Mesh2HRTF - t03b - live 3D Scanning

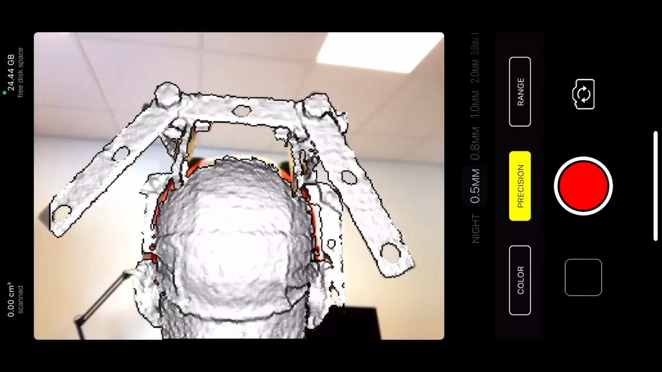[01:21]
We're going to start from the back and go around.
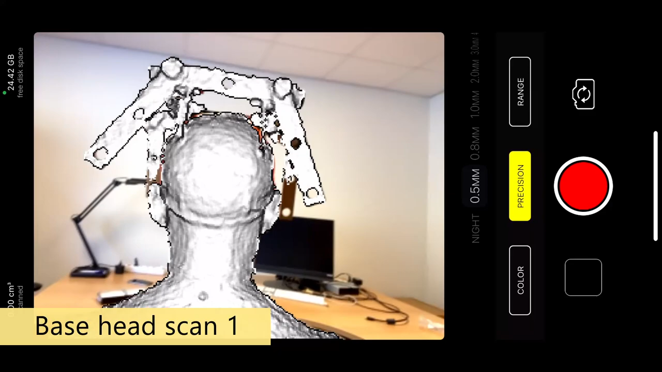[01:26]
So we start with an overview like this and go.
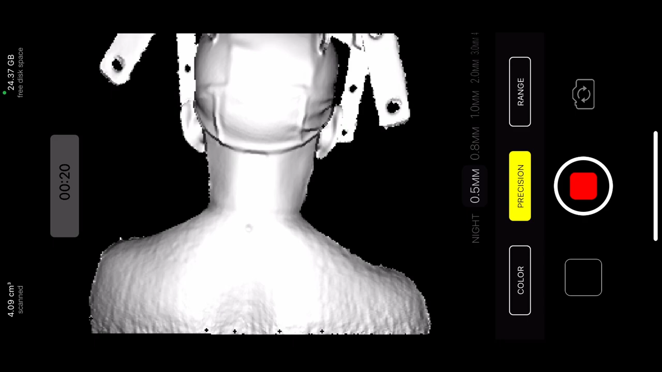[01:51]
I'm going to grab some shoulders as well and start rotating around.
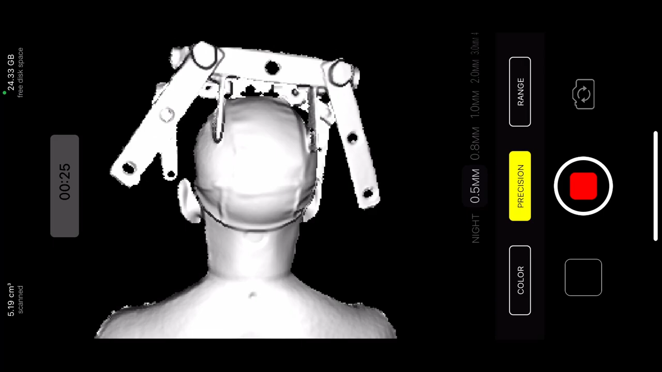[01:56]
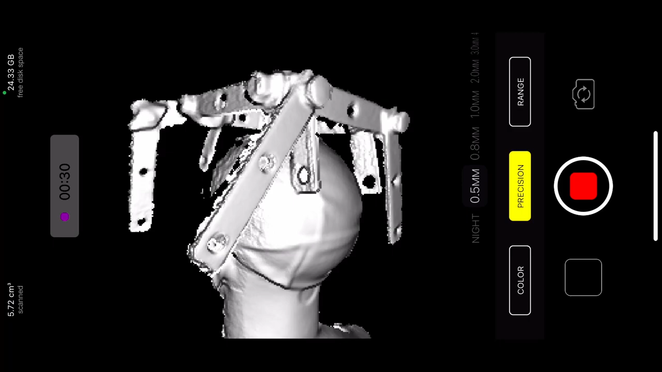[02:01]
I have all the time good view because I hold the phone as a selfie camera and right now the phone is pointing at me but you can't see me.
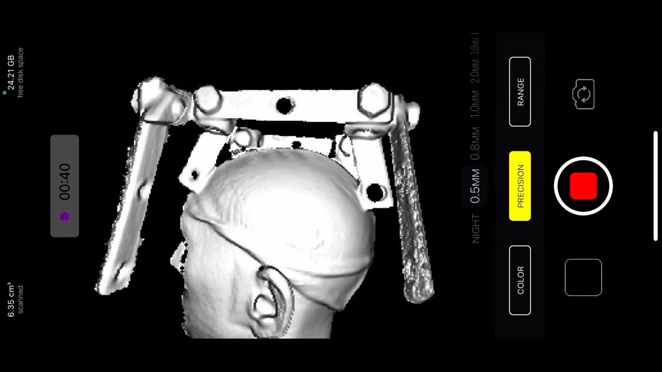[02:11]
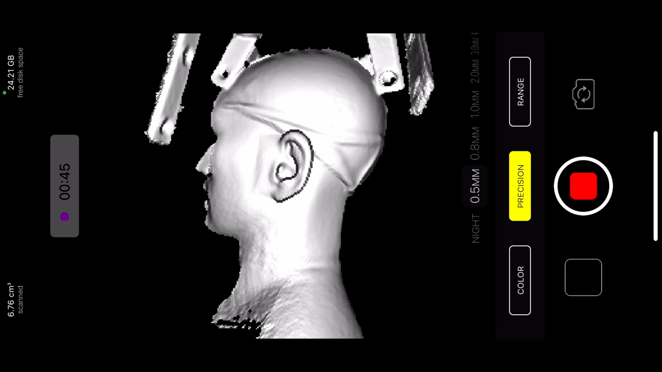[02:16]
If I do look down I try to keep the reference geometry in the view anyway.
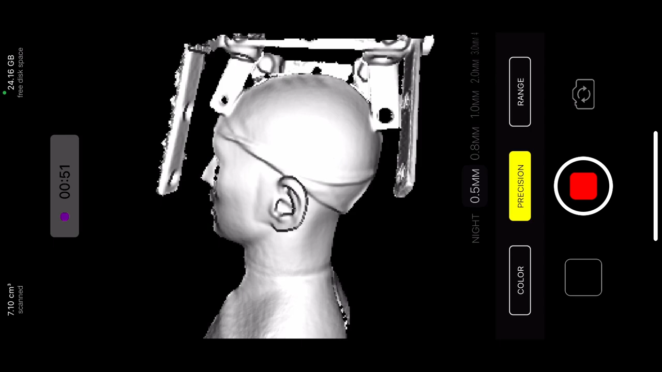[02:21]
You can also rotate the phone like this. It doesn't matter.
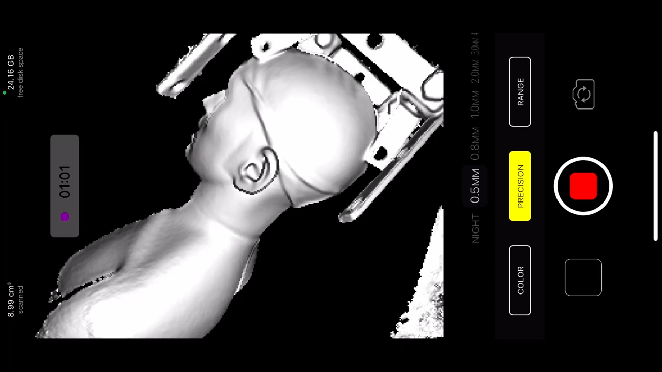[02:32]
And we continue.
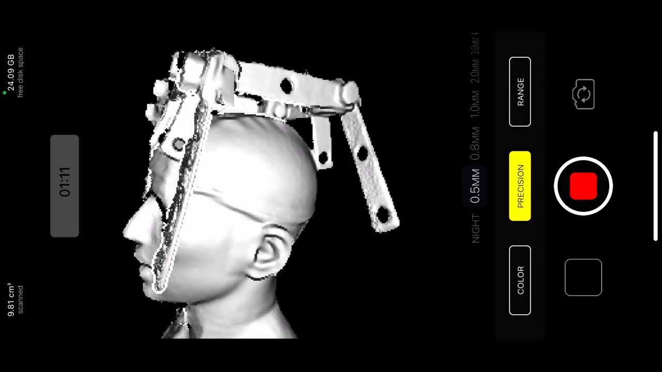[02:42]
So I'm not taking a lot of close-up right now even though I maybe should.
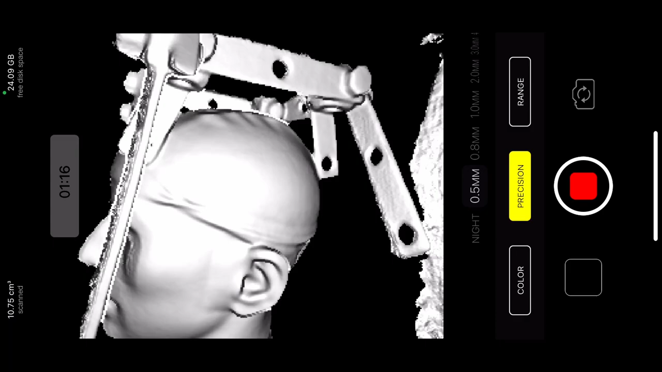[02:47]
As I bring in very close I caught myself in view which is not so good.
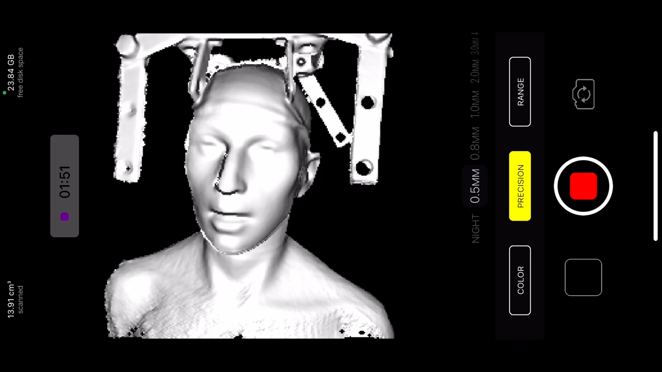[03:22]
So now perhaps the important part is face. Face is what we're going to use from this scan. So we also grab shoulders just in case we want to use them afterwards.
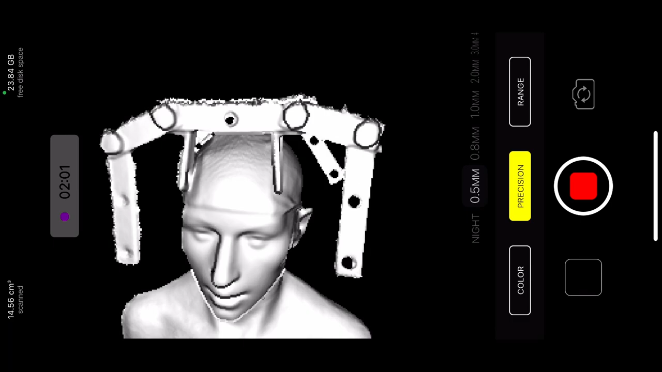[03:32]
And don't forget to go a bit above to get the top of the head. Now it's complaining so I'm trying to go back.
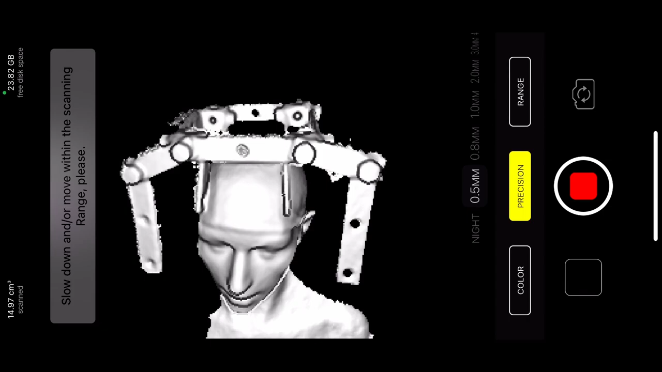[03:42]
I can't read the small text on the screen but still. And also don't forget to take the area under the chin. Very easy to forget the area under chin. You can even rotate a little bit of foam. It doesn't matter. Now we think we have a good grab for face.
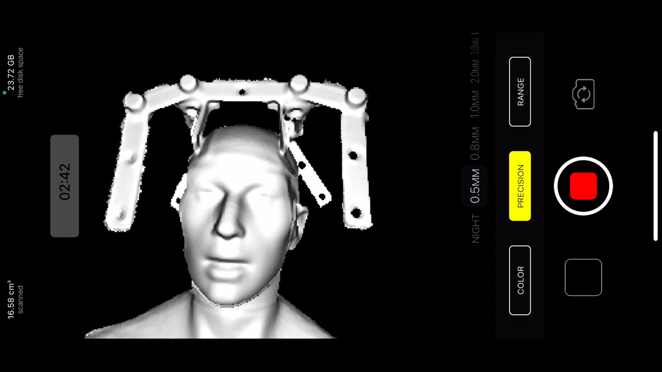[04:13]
And both ears we continue. So we have one more ear to take.
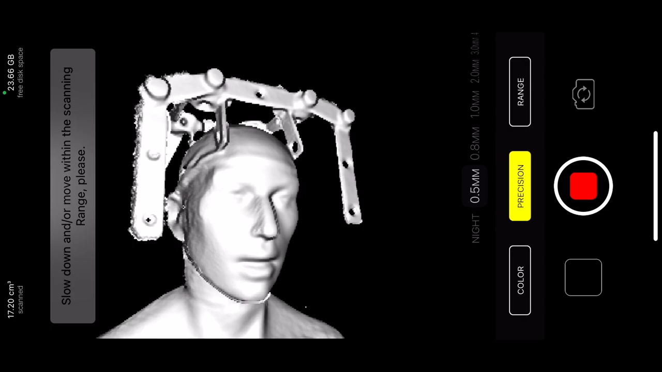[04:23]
As you can see this is in real time. I'm not speeding it up or changing in any way. The audio is as it is because microphone needs to stand at the bottom of the ChemR dummy. And we have a good view of reference geometry.
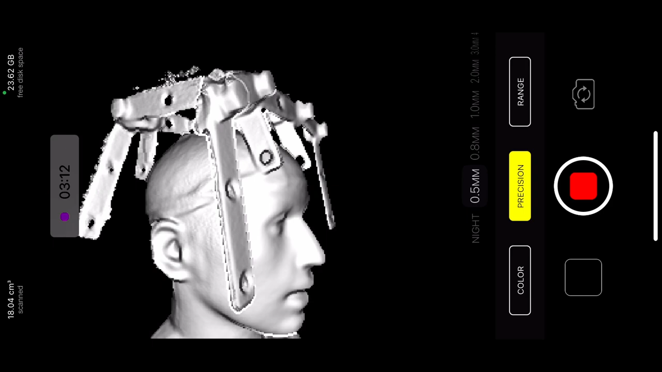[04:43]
We give it some time to collect data. As you can see the algorithm is quite robust.
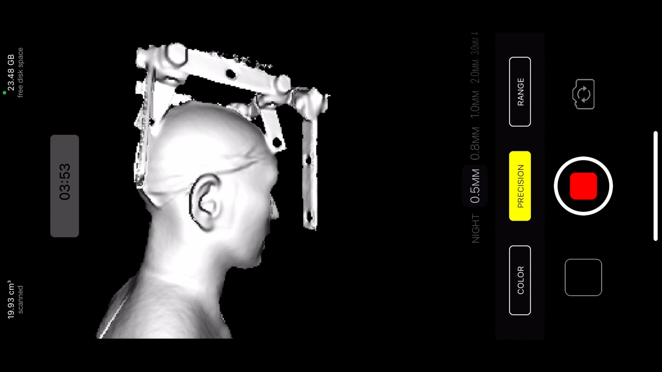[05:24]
Because you will be editing the hair away or localization from the back is not that good anyway. So we just grab a full head so that we don't have holes in the mesh. But we will replace ears with high quality scan afterwards.
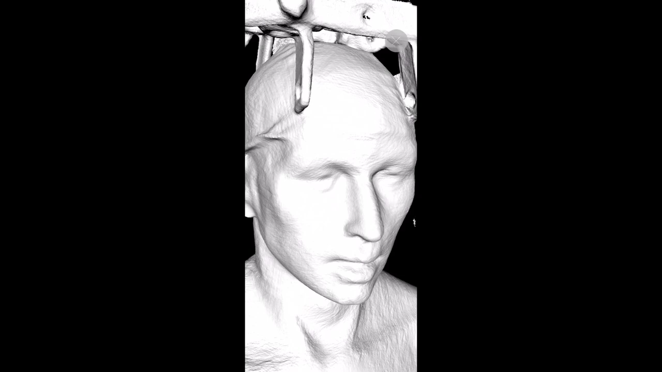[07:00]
As you can see the mesh is maybe not the best.
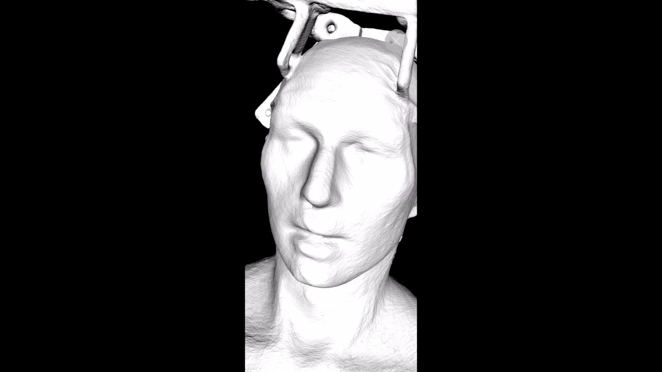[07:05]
The front looks a little bit distorted. So I think I'll have to take another take to get it better.
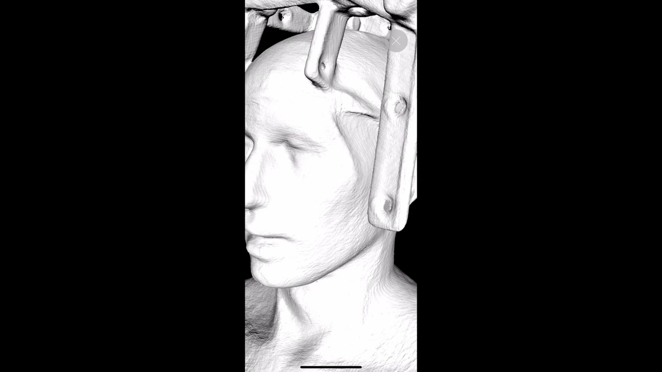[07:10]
And we'll see how it turns out again.
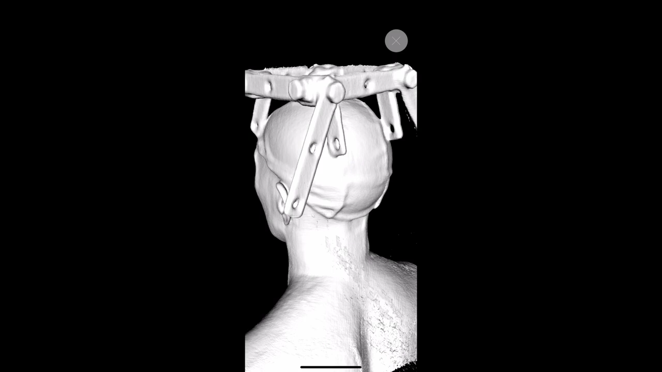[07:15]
So not always it works out. Sometimes it's better to be a little bit faster.